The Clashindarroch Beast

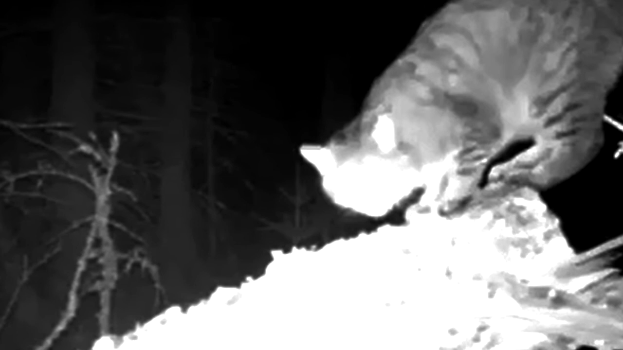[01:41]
it is the cat responsible, or at least is very likely the cat responsible,
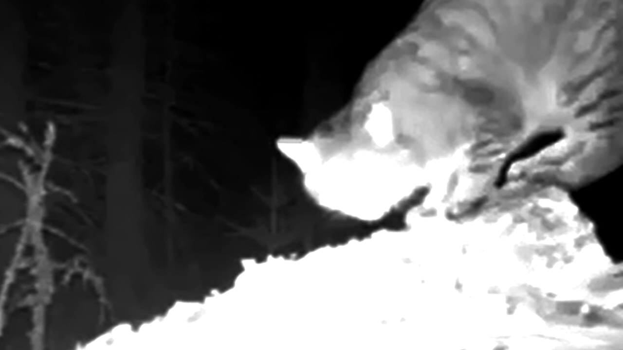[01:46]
for the killings, and it is a previously unknown species of wild cat. So let's let's see how we do a cat. Okay.